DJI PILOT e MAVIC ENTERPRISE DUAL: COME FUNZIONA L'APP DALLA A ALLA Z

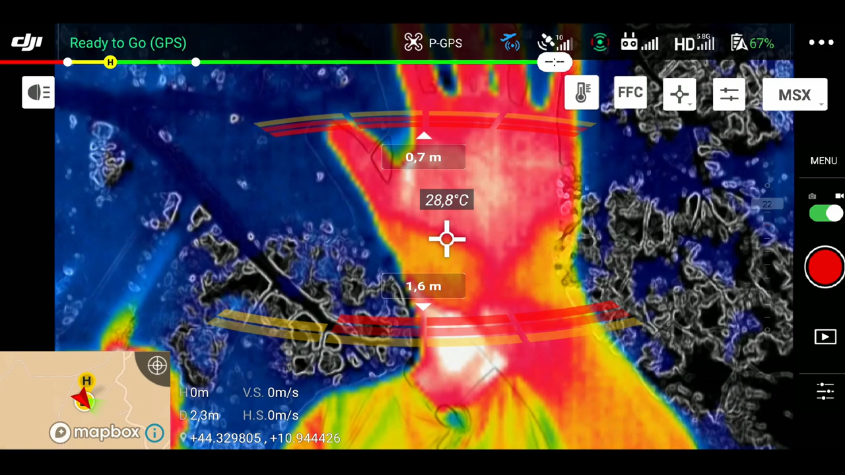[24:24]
On screen: spot 28.8°C
ha dei punti da 29 dei punti da 30 il palmo che adesso era chiuso sta quasi a 31 36
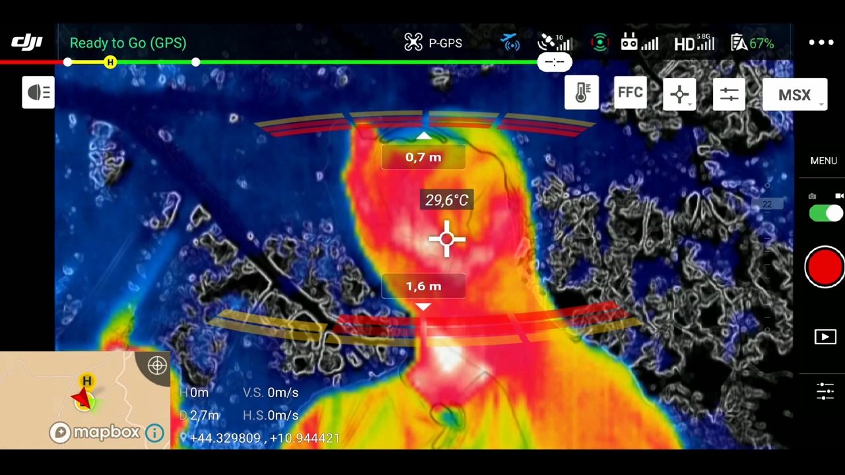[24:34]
On screen: spot 29.6°C
se io chiudo il palmo e lo riapro vedete che è più bianco
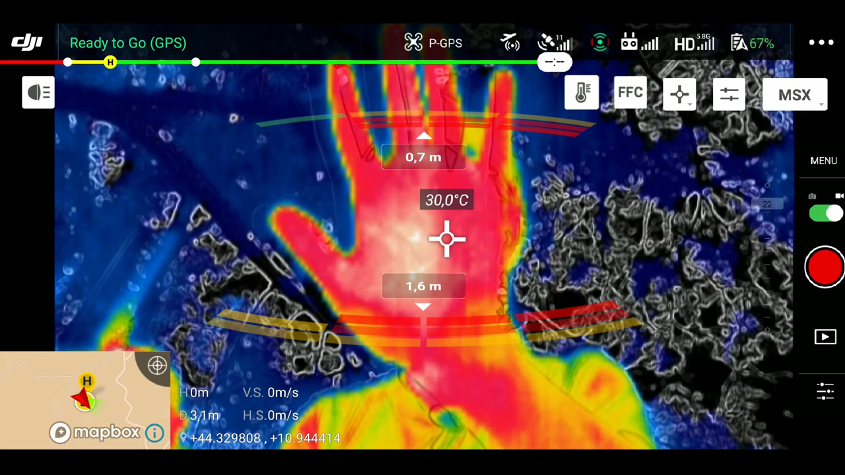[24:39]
On screen: spot 30.0°C
se se scaldo le mani e vi mostro le mani
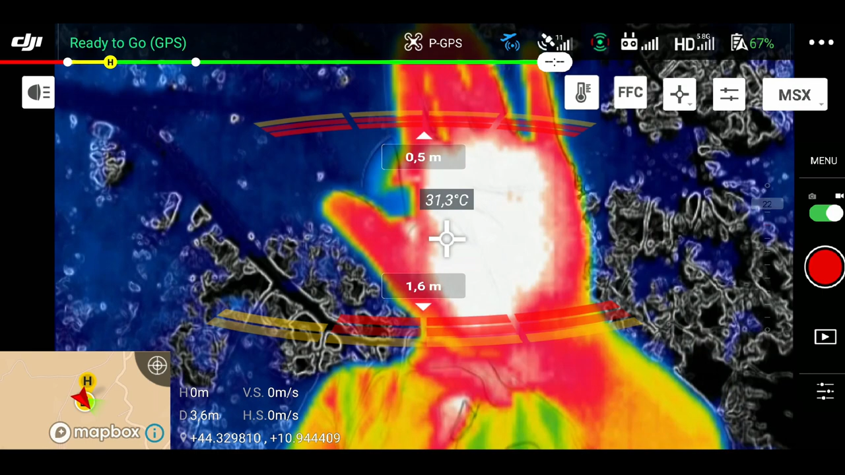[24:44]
On screen: spot 31.3°C
vedete che adesso la mano è arrivata a 31 gradi quindi ritorniamo all'interno di questo menu che è il menu indispensabile per capire come funziona e cerchiamo di impostare ad esempio vediamo se abbiamo qualcosa da riprendere andrò
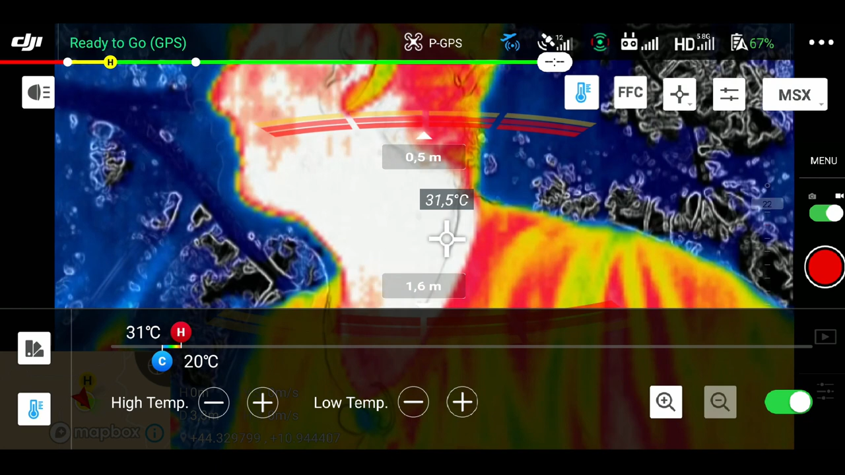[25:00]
On screen: spot 31.5°C, scale top 31°C, scale bottom 20°C
a spostare la temperatura vedete minima
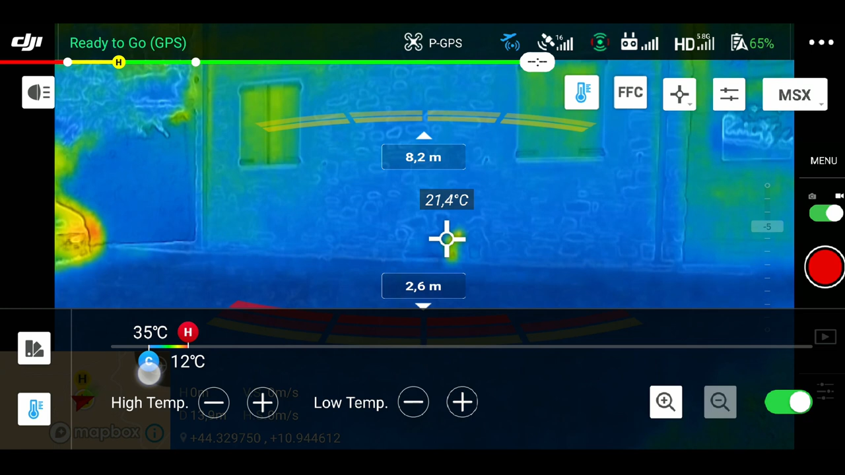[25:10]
On screen: spot 21.4°C, scale top 35°C, scale bottom 12°C
e ecco
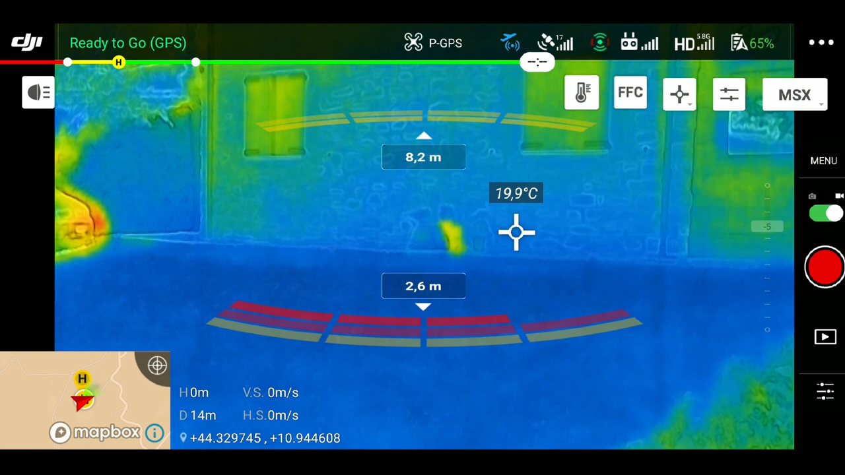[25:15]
On screen: spot 19.9°C
che il gatto mi è comparso posso addirittura andare a spostare la temperatura
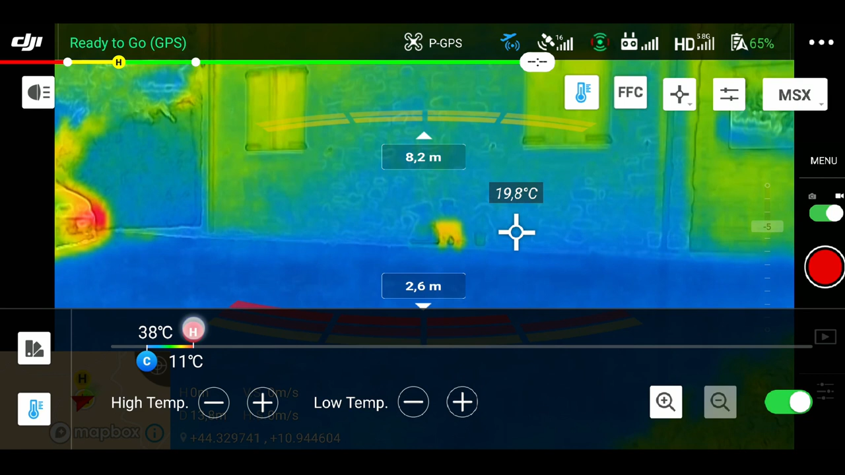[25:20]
On screen: spot 19.8°C, scale top 38°C, scale bottom 11°C
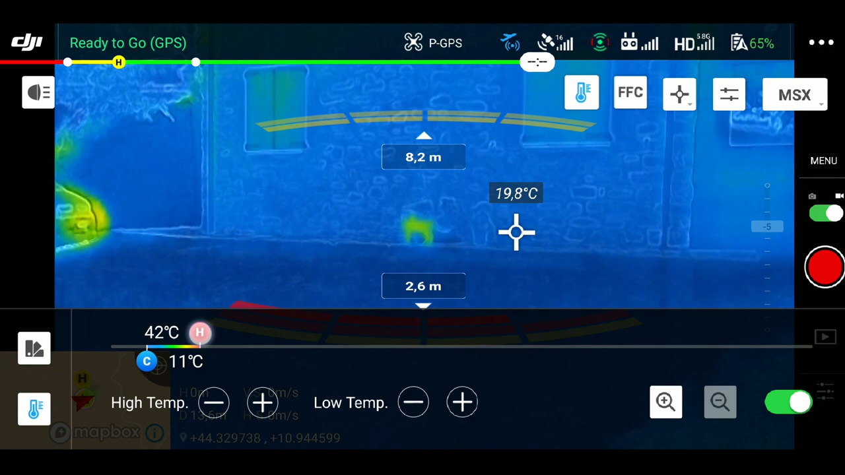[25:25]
On screen: spot 19.8°C, scale top 42°C, scale bottom 11°C
massima cercando di creare un range che chiaramente mi faccia vedere il gatto quindi siamo a una distanza di 8 metri più o meno anzi no più o meno 8,2 metri perché i sensori vedono 8,2 metri
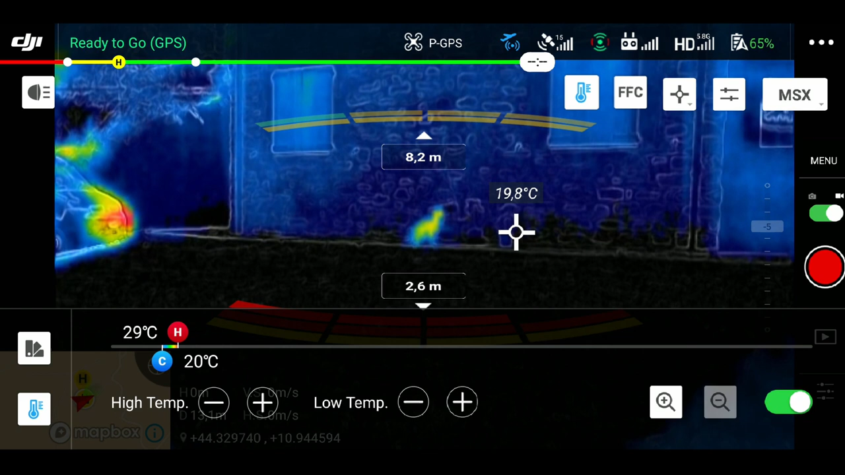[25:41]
On screen: spot 19.8°C, scale top 29°C, scale bottom 20°C
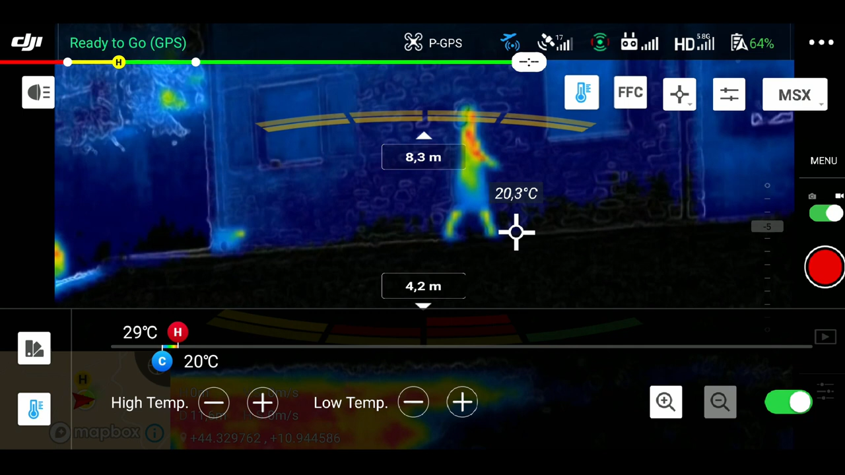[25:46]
On screen: spot 20.3°C, scale top 29°C, scale bottom 20°C
9 metri 8 metri 9 metri ecco il gatto che ritorna ma noi riusciamo a vederlo tranquillamente
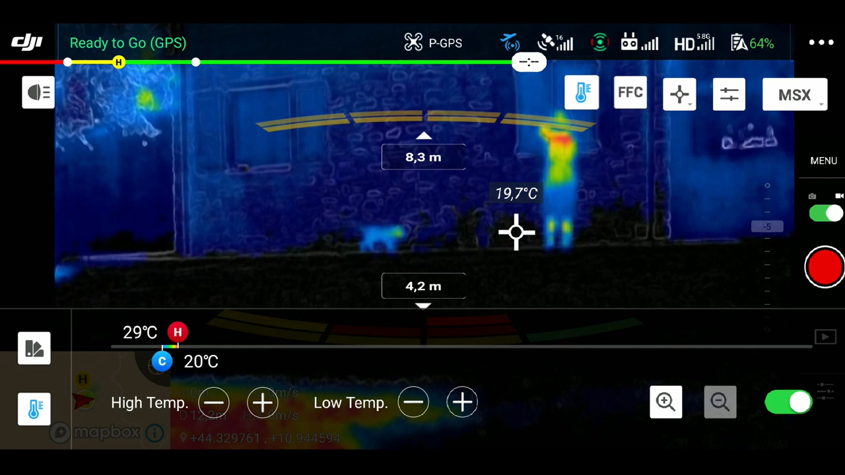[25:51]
On screen: spot 19.7°C
grazie al range che abbiamo impostato
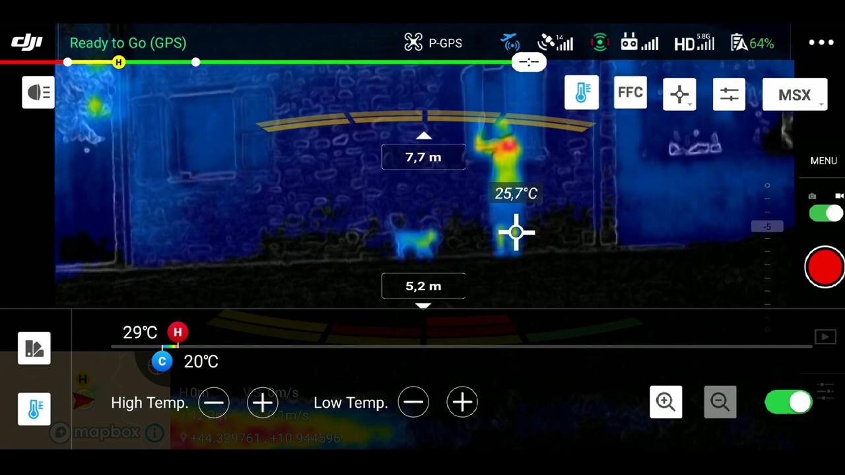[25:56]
On screen: spot 25.7°C, scale top 29°C, scale bottom 20°C
in maniera abbastanza precisa l'importante è che impariamo ad utilizzare vedete
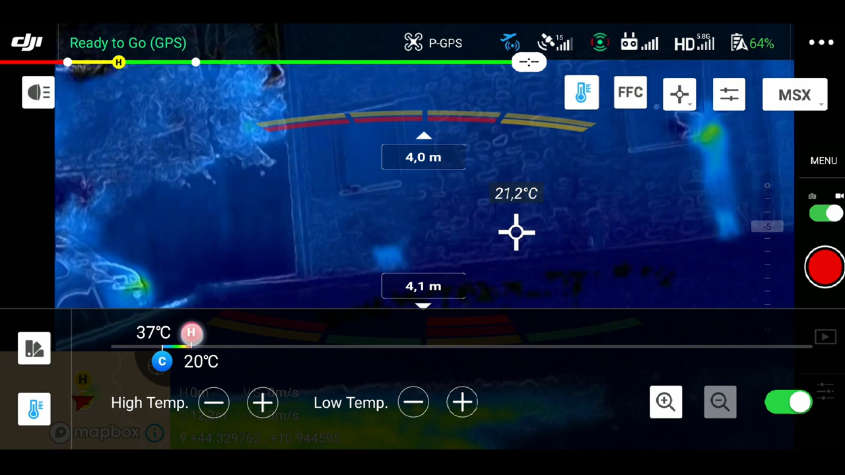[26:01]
On screen: spot 21.2°C
questo range qui grazie
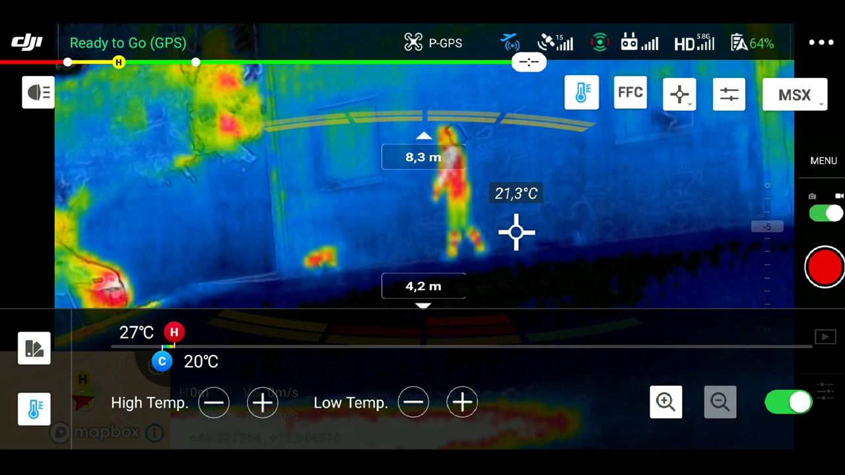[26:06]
On screen: spot 21.3°C, scale top 27°C, scale bottom 20°C
a questo noi riusciremo a lavorare perfettamente con tutte le nostre palette